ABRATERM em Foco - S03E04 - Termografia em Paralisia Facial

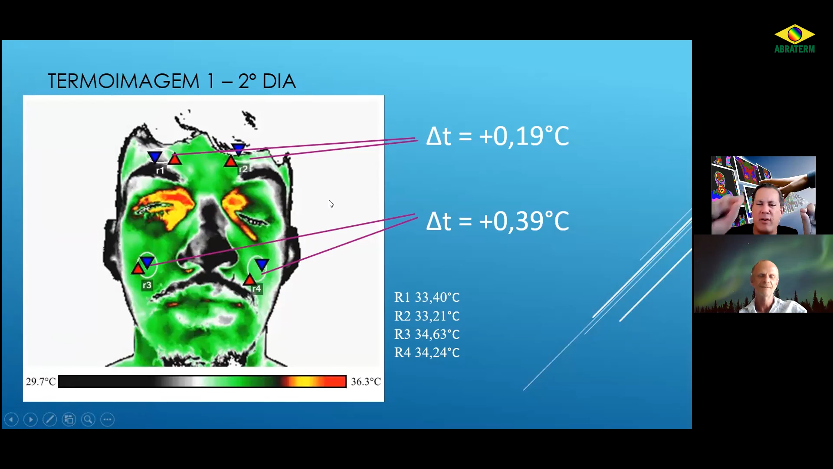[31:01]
On screen: scale top 36.3°C, scale bottom 29.7°C
Em vermelho, o lado direito. E, sei lá, em azul, o lado esquerdo. Então você sabe o comportamento delas ao longo do tratamento.